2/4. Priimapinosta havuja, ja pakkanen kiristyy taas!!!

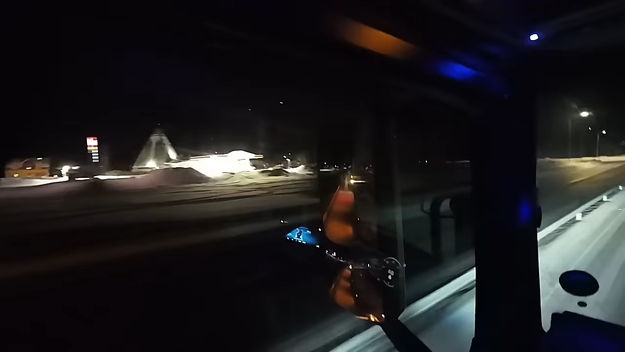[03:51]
Niin se on tuollahin muuttunut katoksen alle tuo D-piste. Sinänsä äkikseltä niin joku katteellinen saapi puheen aihe, että nyt se
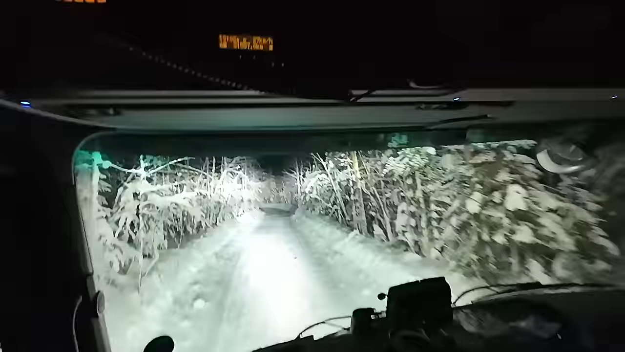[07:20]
Varmoinen läpi ajotietolta. Tai onko tämä aura otettu nyt tuota tätä lanssia varten, niin saa ei tarvitse kiertää tuolta.
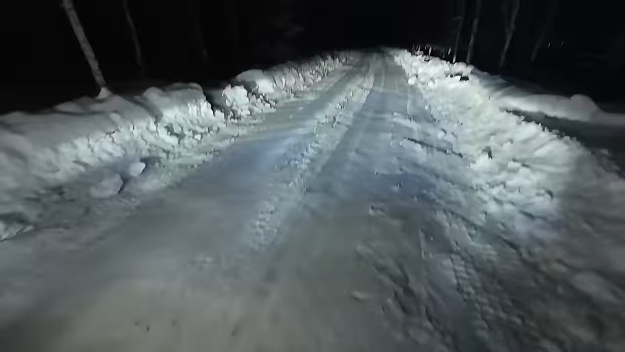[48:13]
Ei lentele tuolta. Vastaan tuli, otetaanpa tuo vielä tuo oksa tuosta, niin ei.
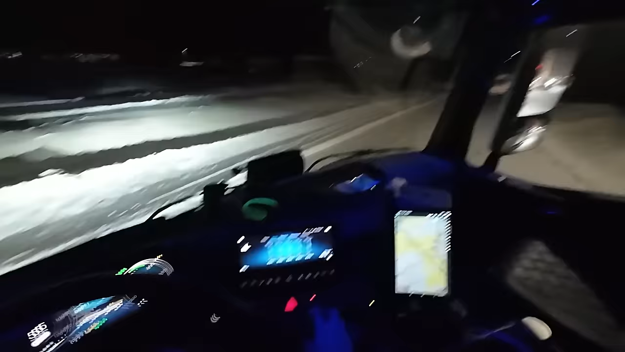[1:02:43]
Peräkärry perässä. Pikkusen kierrossa kulkee tuo kärry.